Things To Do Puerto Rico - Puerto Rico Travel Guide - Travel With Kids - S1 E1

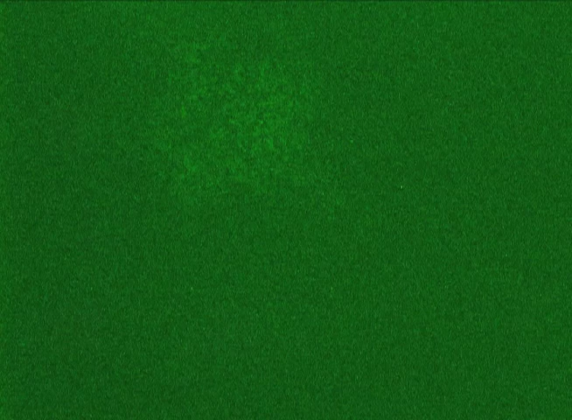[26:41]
Streaks of green radiate in the water as a fish swims by or your paddle hits the water.
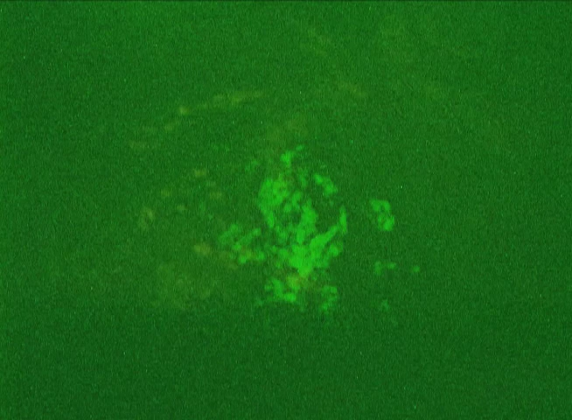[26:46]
I've never seen anything like it. Nathan had a great time splashing around and getting what he called Tinkerbell water sparkling on his hands.